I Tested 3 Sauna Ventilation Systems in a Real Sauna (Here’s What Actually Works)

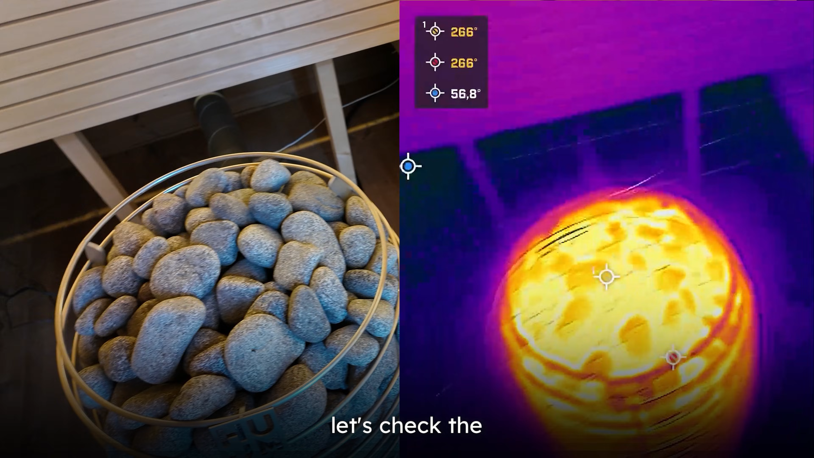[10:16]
check the load the steam movement with and without ventilation on
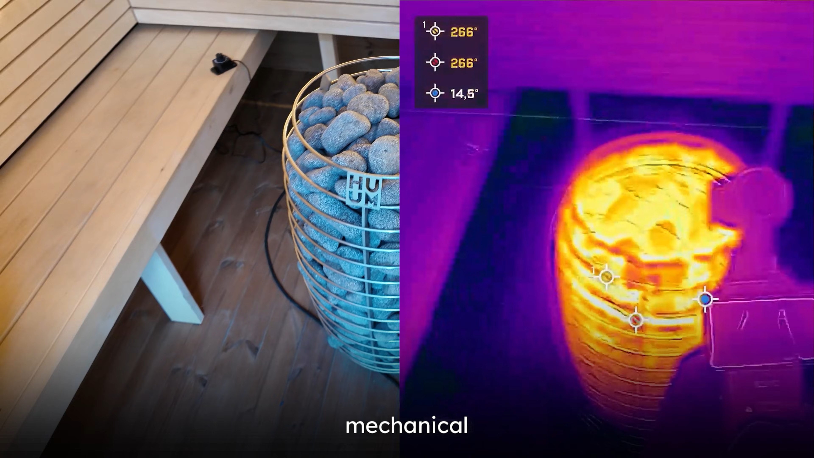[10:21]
mechanical ventilation so we will check the steam movement with gravity based ventilation with mechanical ventilation
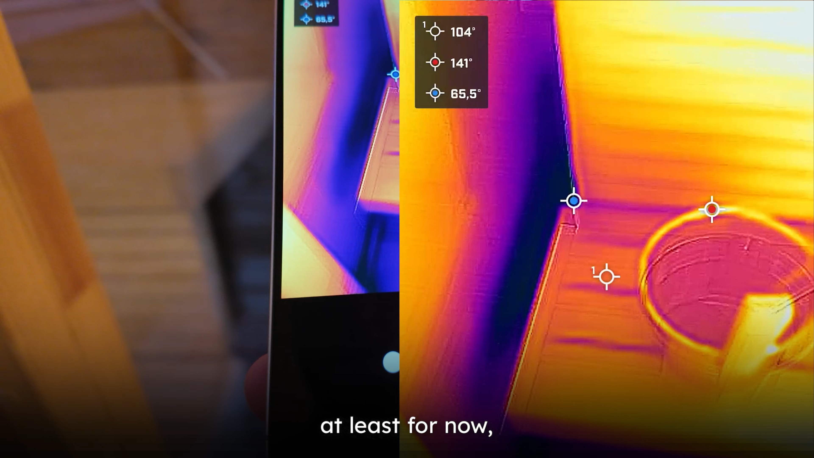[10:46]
where the cold spot might be at least for now there we can see
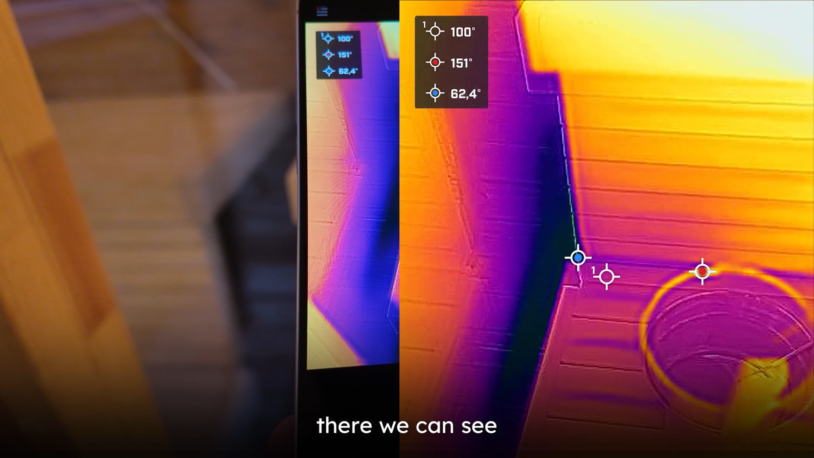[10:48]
it's a much colder spot so let's put this bad boy there
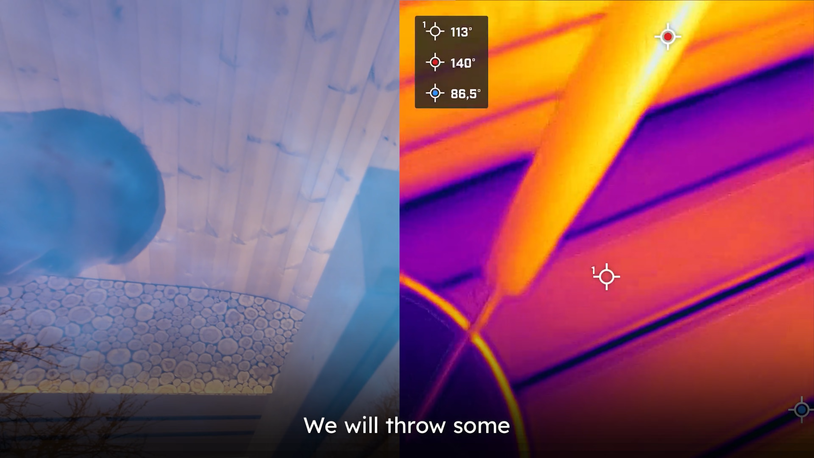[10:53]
we will draw some lowly so we have the thermal camera on we will draw some lowly and
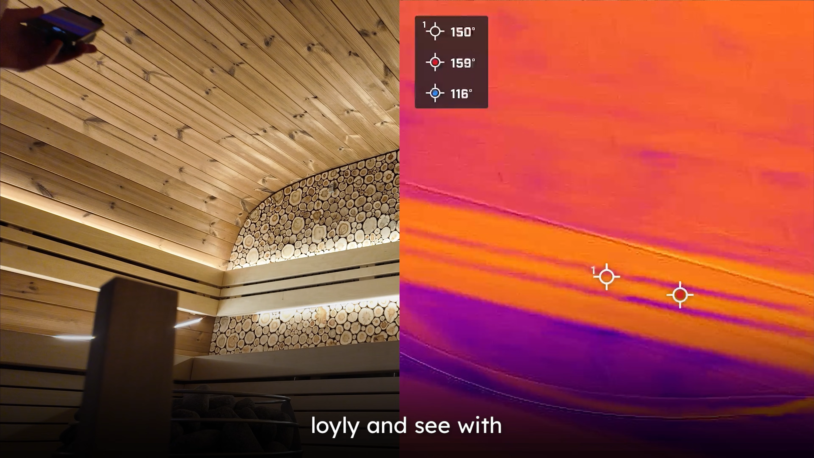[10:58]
see with the thermal camera how the air moves when the ventilation is not on
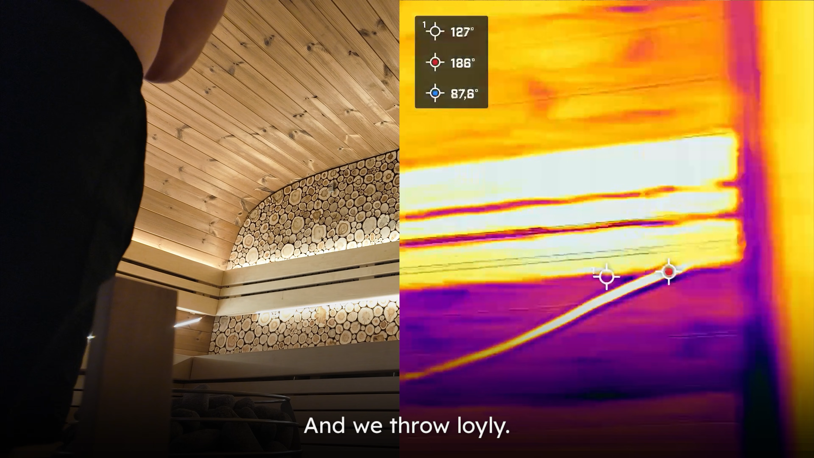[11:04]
and we draw lowly we
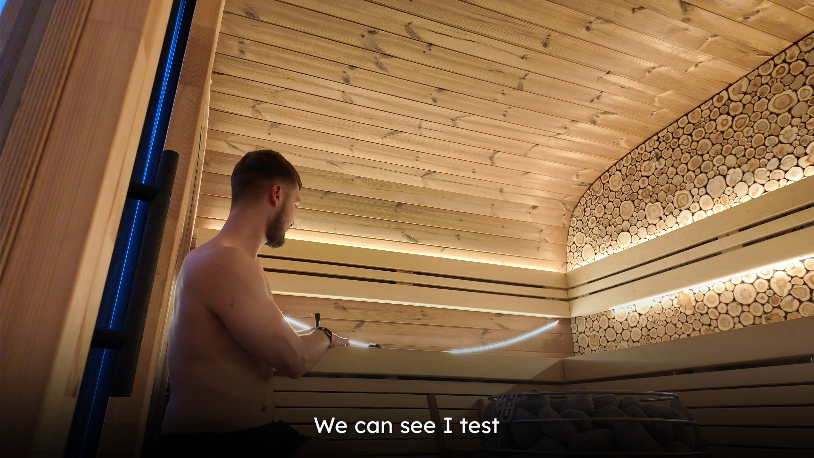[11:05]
can see i test stuff with the sauna all the time so the led has been stripped off didn't hold too well apparently now we have the thermal camera up there
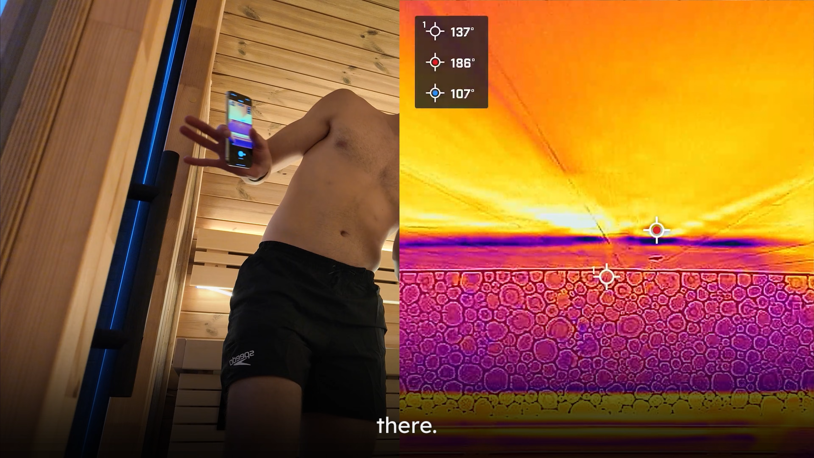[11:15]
we have this camera in here i will get my phone out that is connected to the thermal camera i
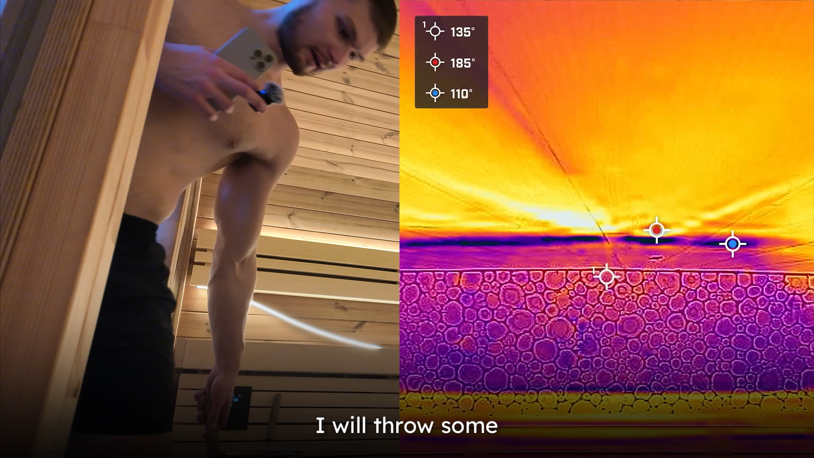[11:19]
will draw some lowly and you will see see how the movement is
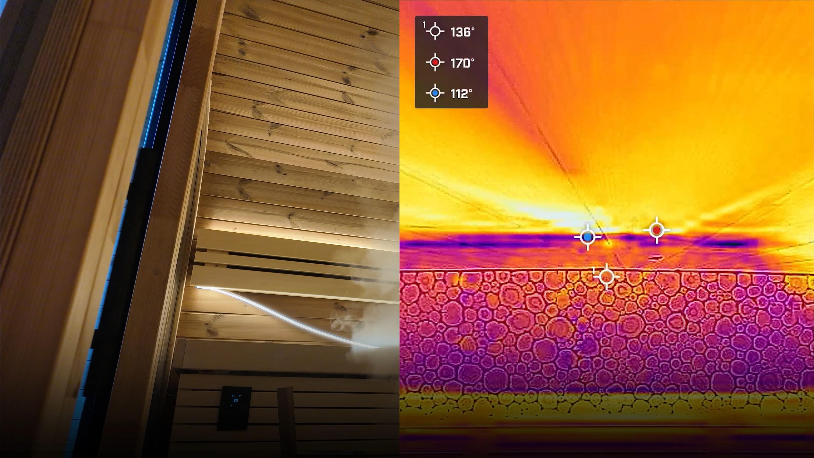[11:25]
so we can see now all the hot air getting to the ceiling level and
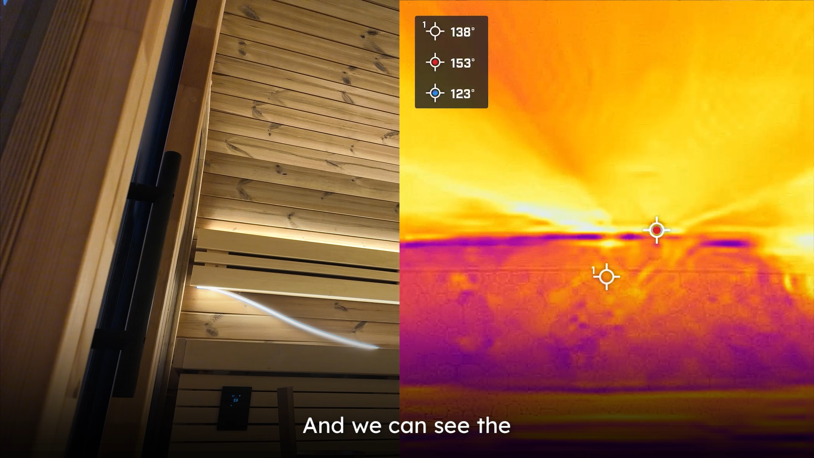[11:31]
we can see the hot air hanging in the ceiling level let's see if it changes when we when we open
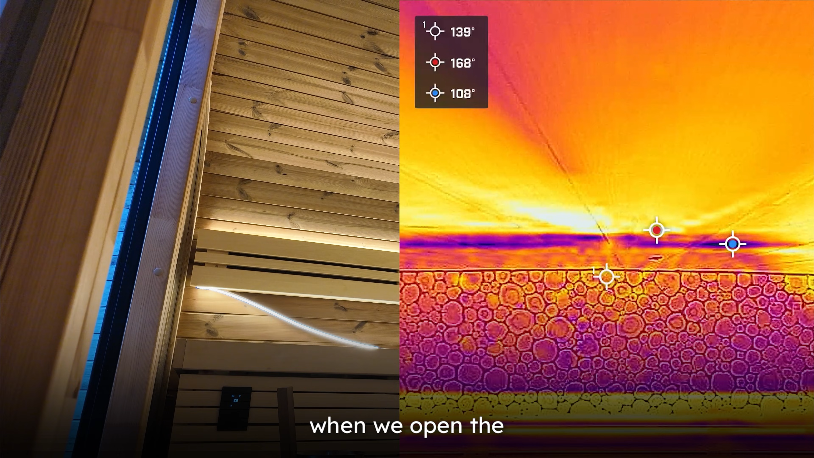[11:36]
the door all the steam gets out let's put it like like here maybe